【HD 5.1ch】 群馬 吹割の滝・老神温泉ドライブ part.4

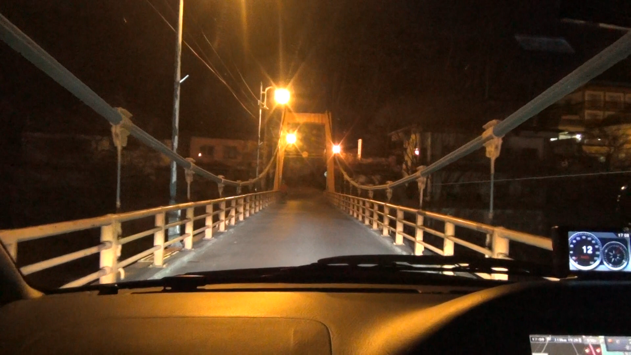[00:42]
お、びっくりした。人がいたよ。見てなかった。
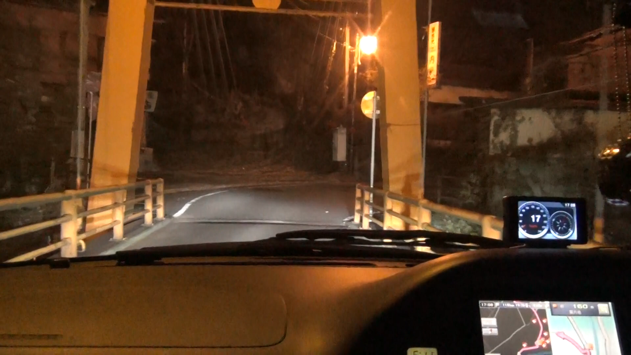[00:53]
左方向。 画面見てたからさ。びっくりしちゃった
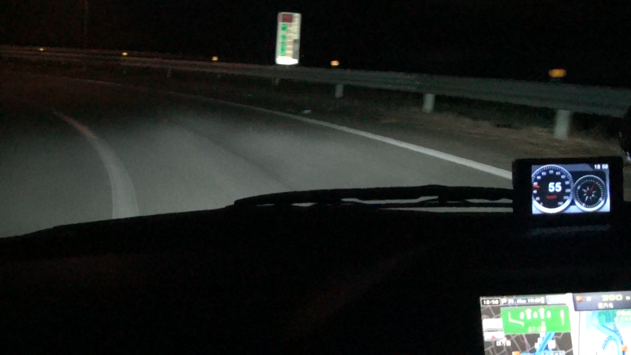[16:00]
その先 250m で料金所です。 日本庁こだまさん、